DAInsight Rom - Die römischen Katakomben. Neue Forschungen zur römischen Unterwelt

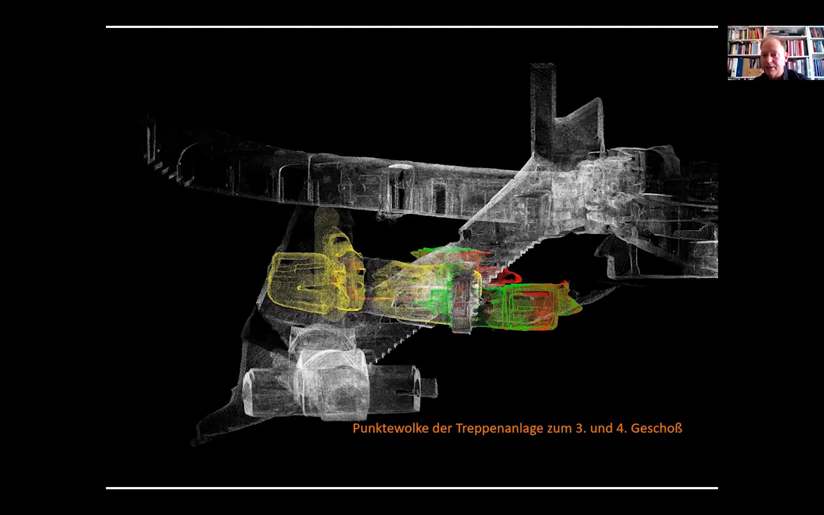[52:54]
das zweite das dritte geschossen ein lichtschach von oben eine riesige treppenanlage das tolle ist an dieser art der dokumentation dass sie sofort manipulierbar ist also man kann diese scans drehen diese punkte wolke drehen das gleiche treppenanlage
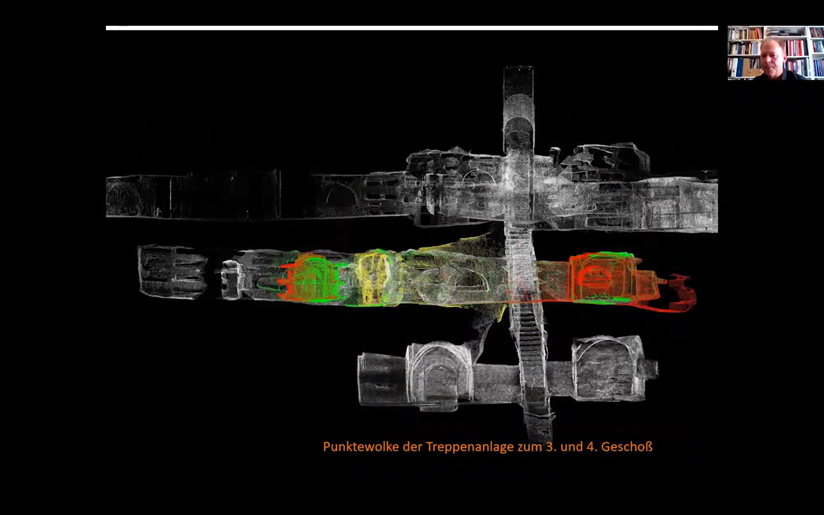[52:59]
von der anderen seite hier können sie die untergeschossen genauer sehen man
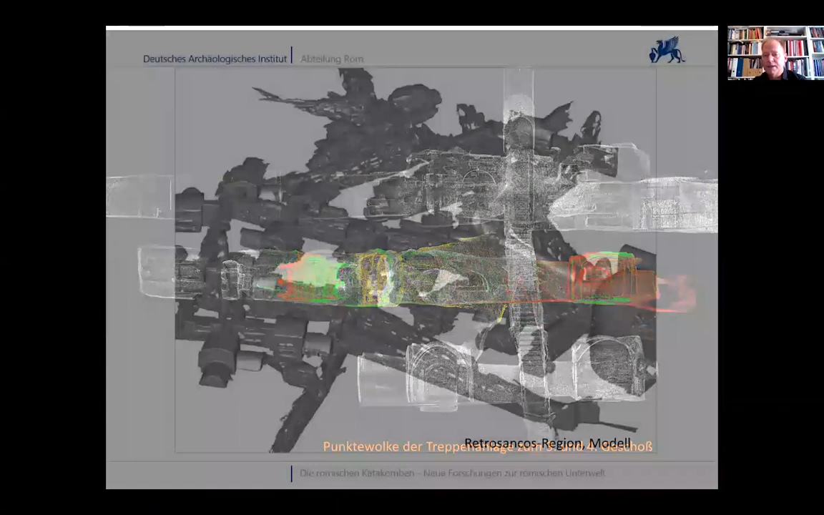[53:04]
kann diese punkte wolke direkt umsetzen in architektur modelle also in einen sogenannten mesh wo
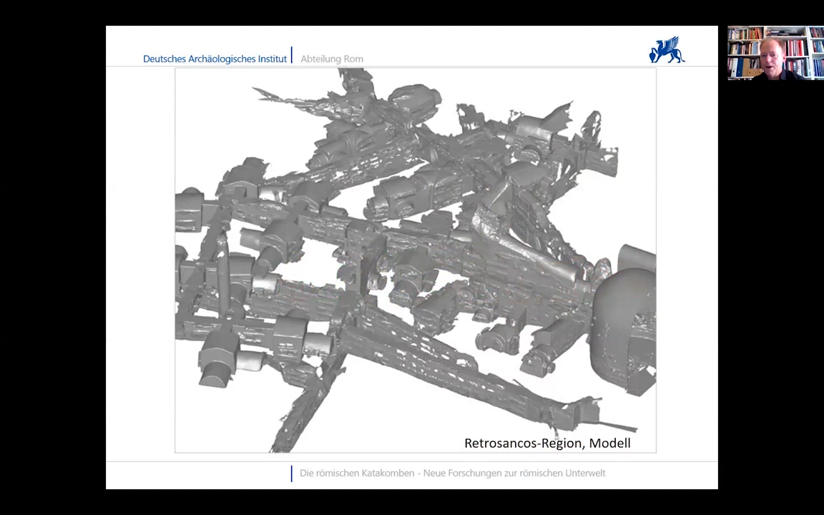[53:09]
sie jetzt hier den bereich hinter der absys der basilika sehen können die das gangnetz und die einzelnen räume und man kann es sofort in architekturprogramme schicken und hat dann sofort höhenlinien etwa
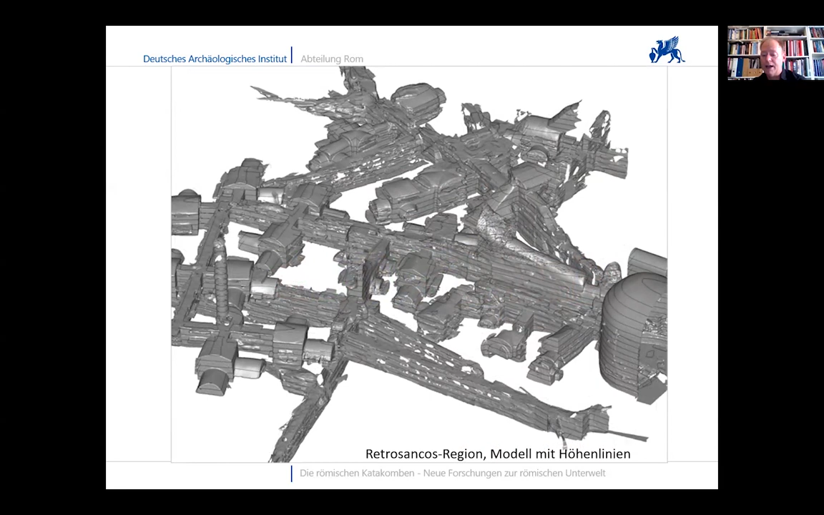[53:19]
eingegeben und wir haben dreieinhalb jahre gearbeitet über fast 2000 scan positionen in der katakombe erzeugt das ist so wenn ich das richtig sehe nach wie vor das größte einzelnen monument mit über zwei billionen punkte über fast 2000 scans mittlerweile haben wir auch die oberfläche dazu gescannt in einer geschlossenen punkte wolke
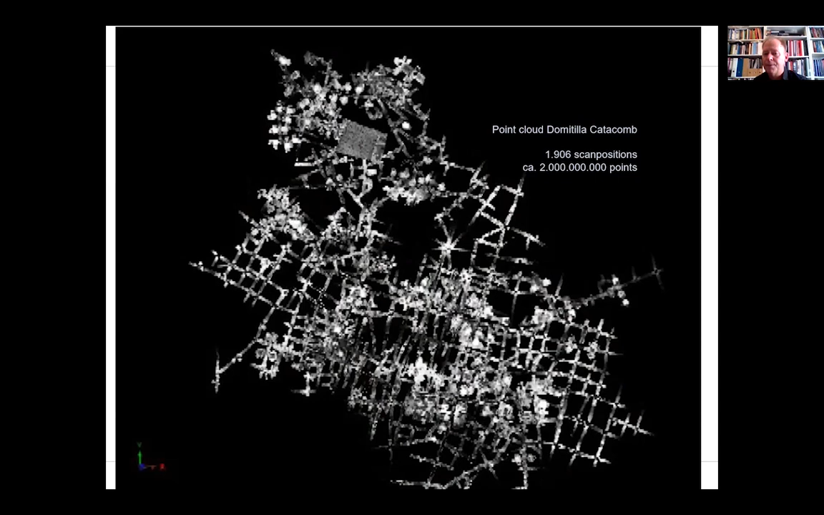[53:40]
komplett erhalten und das tolle wie gesagt ist dass man dies dann auch animieren und drehen kann das möchte jetzt nicht live tun sondern ich habe davon zumindest einen kleinen film gesehen hat also die gesamte domitiler katakombe alle zwölf kilometer gang system sehen sie gerade in bewegung sie sehen in diesem
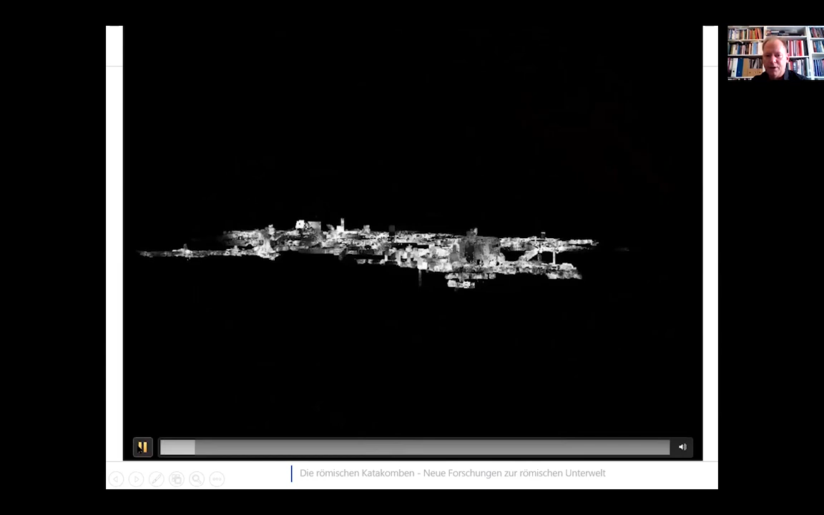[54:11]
einmal also die sich in vier stockwerken entwickelnde katakombe und sie
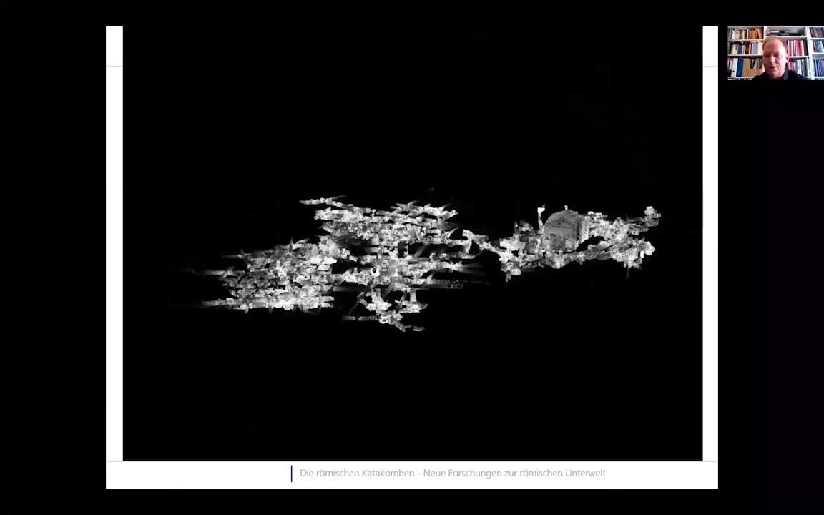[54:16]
können die topographische ausdehnung die tiefen und höhen ausdehnung
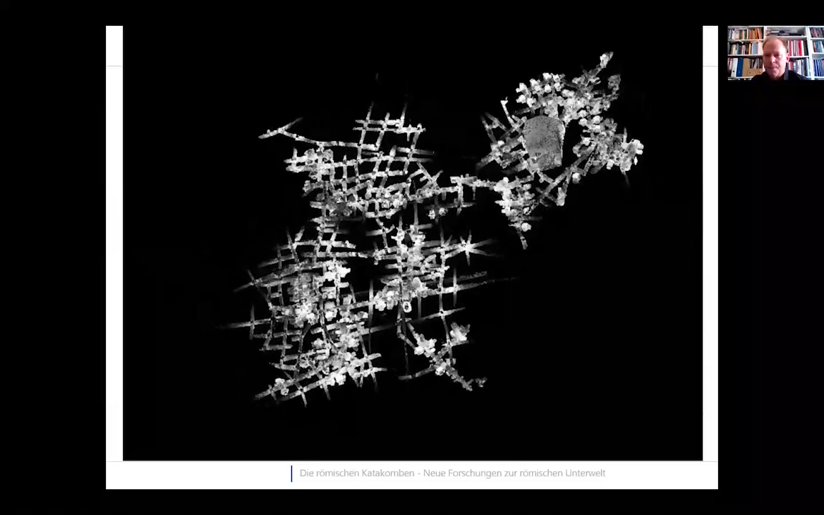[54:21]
und dass die konzentrierte anlage für die märteor also die basilika extrem gut sehen aus den punkte wolken
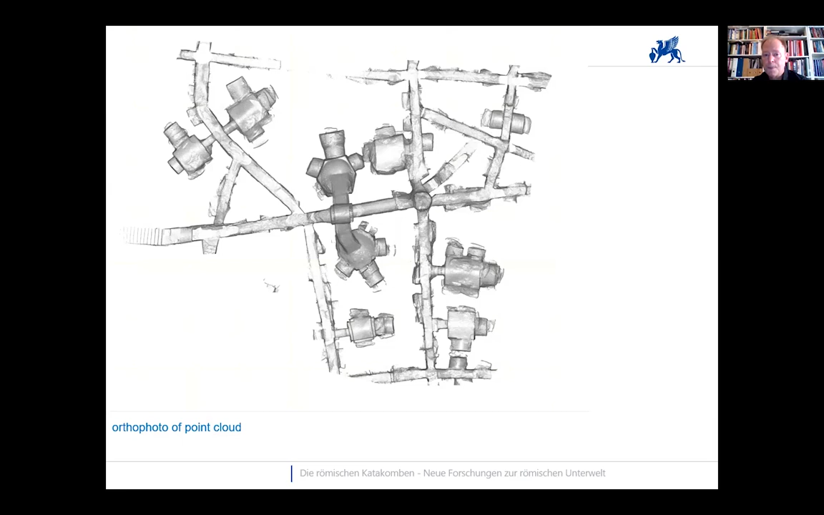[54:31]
haben wir dann in ortofotos erstellt und konnten auch den ersten exakten wie wir natürlich jetzt nachvollziehen können genau exakten katakombenplan erstellen und das war unser erstes ziel dass wir einen genauen
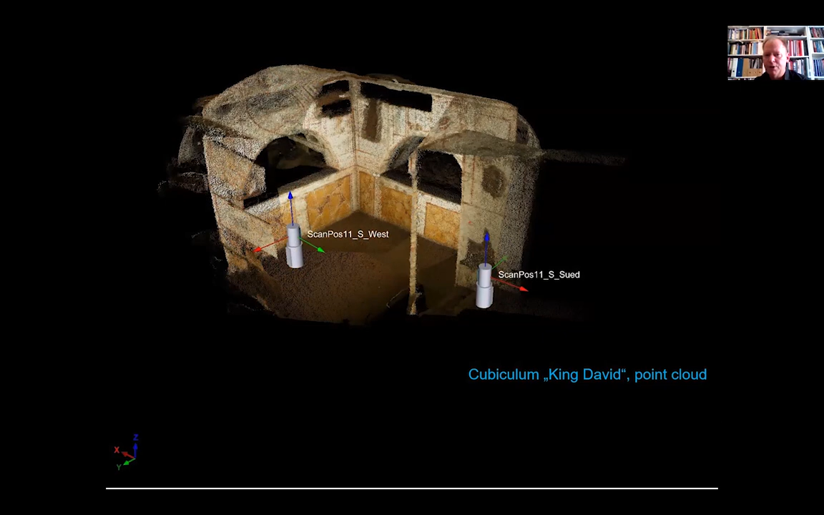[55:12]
direkt raumbilder mit in fotoqualität erzeugten also wenn man nah an die punkte wolke herangeht fliegen die punkte einzeln auseinander ist noch ein geschlossenes bild sichtbar
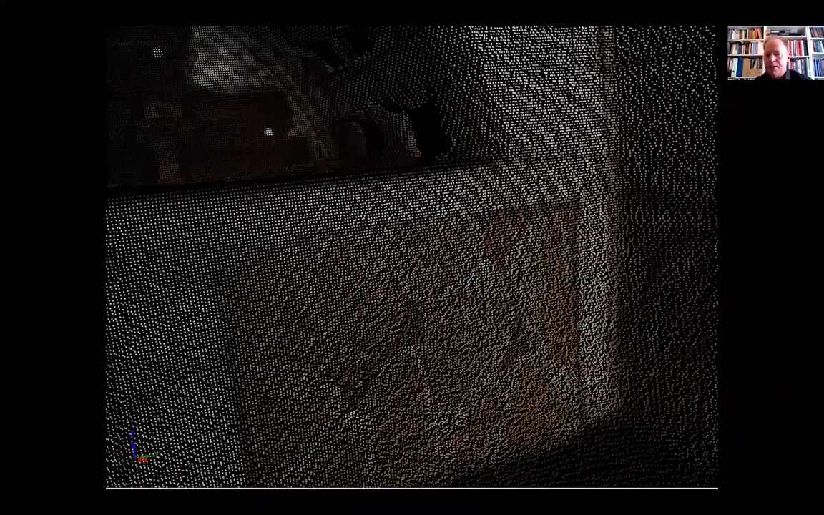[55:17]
deswegen rechnet man diese punkte wolken sogenannten
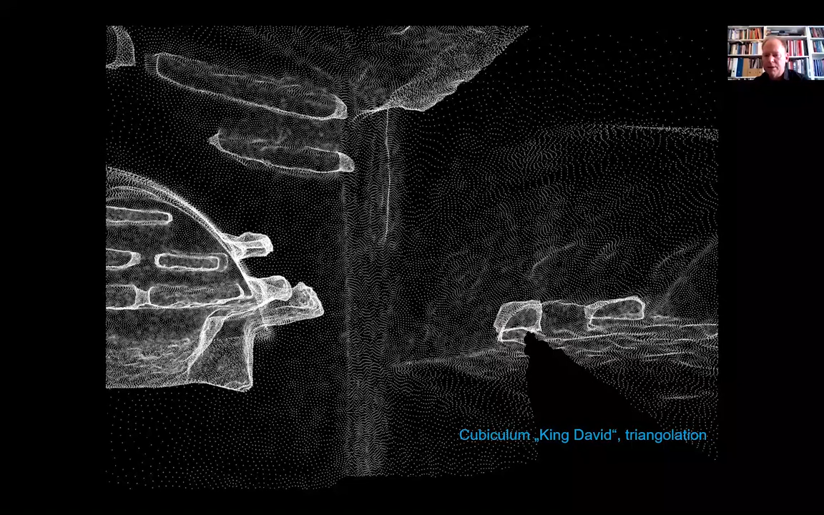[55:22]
triangulation also die wichtigsten punkte werden mit verbunden so dass
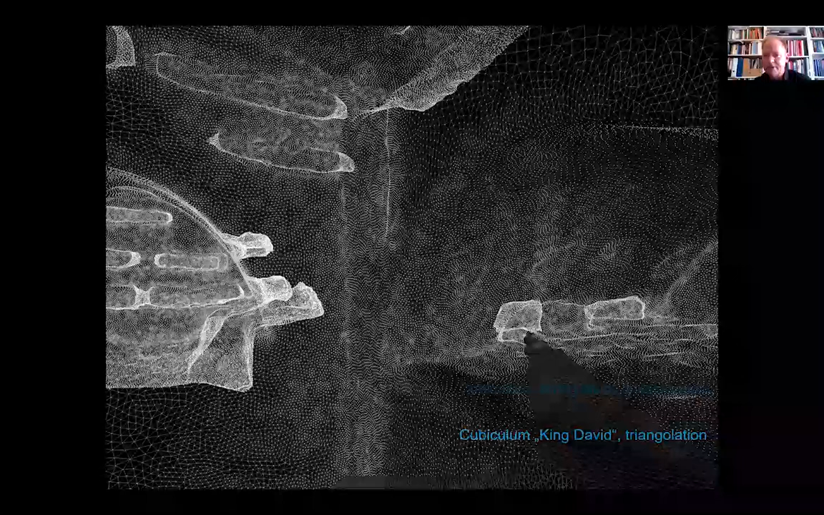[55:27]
dreiecke entstehen diese dreiecke werden geschlossen dass man geschlossene oberflächen hat das nennt man ein mesh
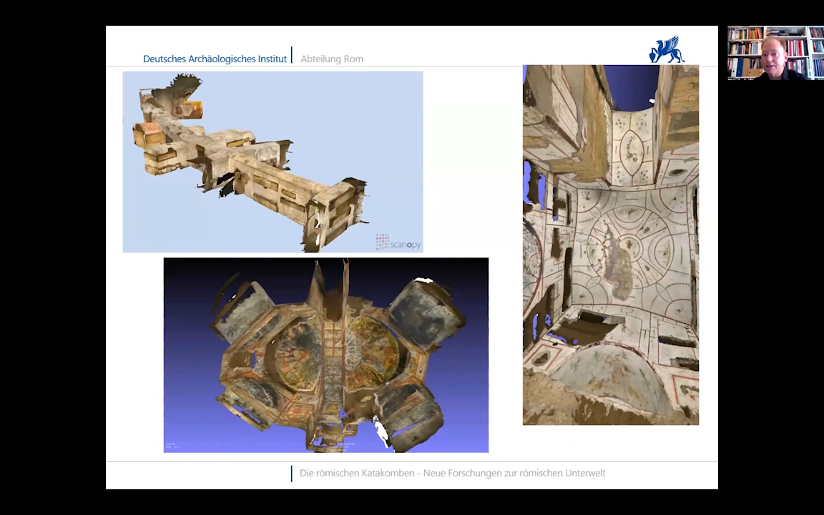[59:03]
und betrachten wir haben sie auch umgezeichnet und die verschiedenen phasen wie sie entstanden sind und wie sie